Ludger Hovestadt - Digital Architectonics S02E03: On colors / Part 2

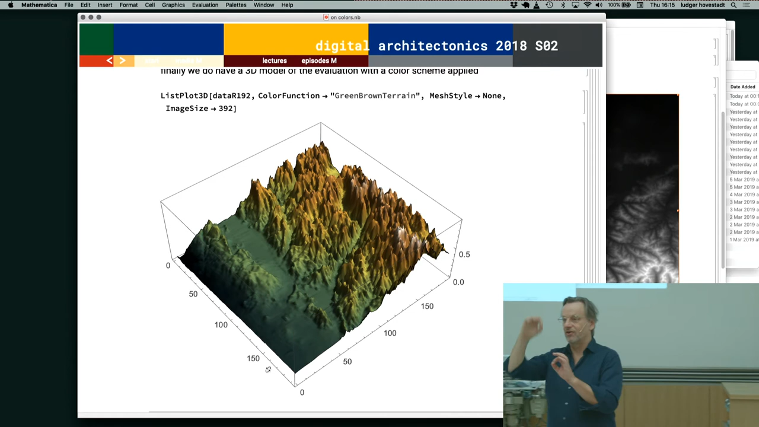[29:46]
Ich übersetze jetzt einfach den Grauwert als eine Höhe, mache ein Mesh und plotte das und fange dann an, dieses Mesh einzuwerden nach Öl.
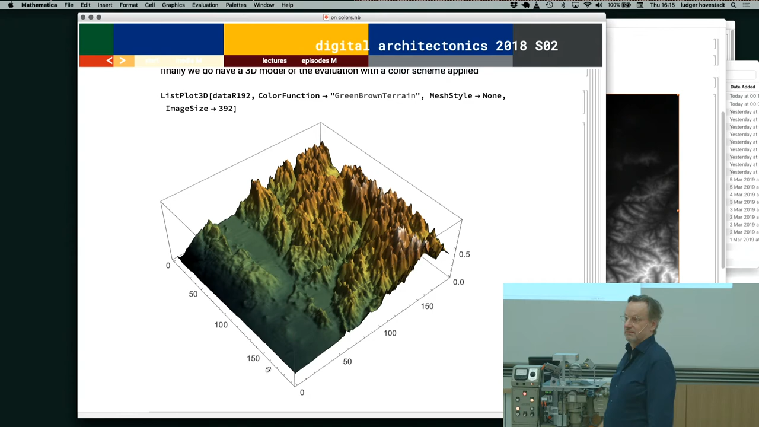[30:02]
Und dann können wir jeden Fall wir sehen,